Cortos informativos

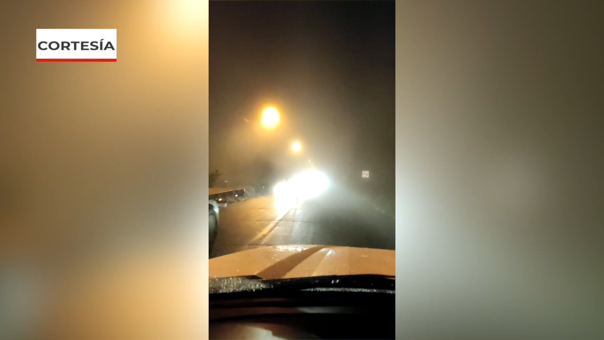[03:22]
El tráfico se tornó intenso y lento desde Santa Marianita a la tarde del domingo debido al siniestro. Los socorristas pedían circular con precaución por la llovizna y neblina en la zona.